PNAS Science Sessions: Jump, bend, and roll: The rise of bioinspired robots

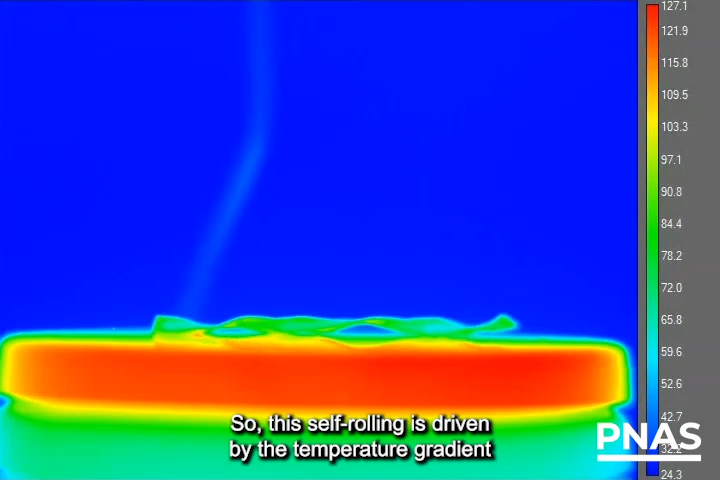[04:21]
So this self-rolling is driven by the temperature gradient from the bottom to the top.
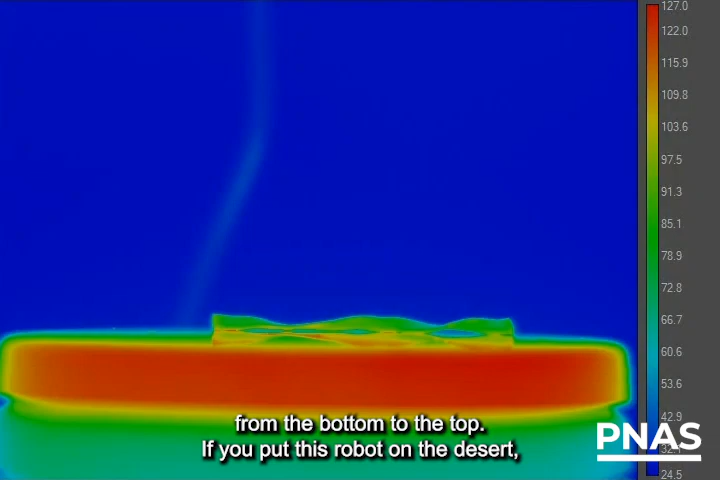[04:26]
If you put this robot on the desert in the hot weather, the surface temperature is pretty high.
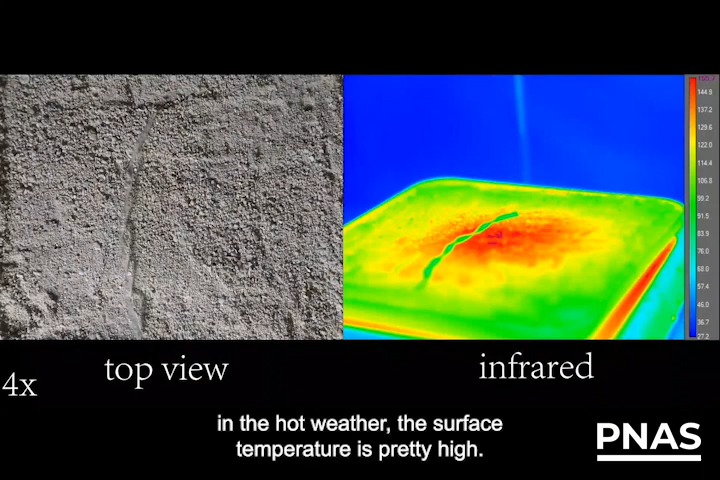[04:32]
The twist is going to plow into the sand. It's going to be anchor itself.